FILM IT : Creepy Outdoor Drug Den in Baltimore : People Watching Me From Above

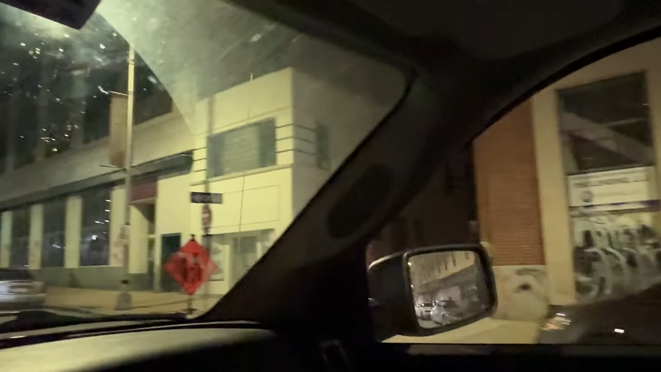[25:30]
Building. But I think... It looks like... They have fenced this off up here.
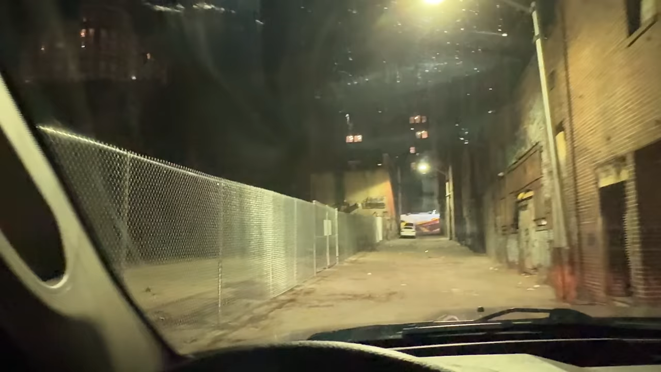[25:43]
They have. They have fenced it off. Holy crap. Oh, and look at that.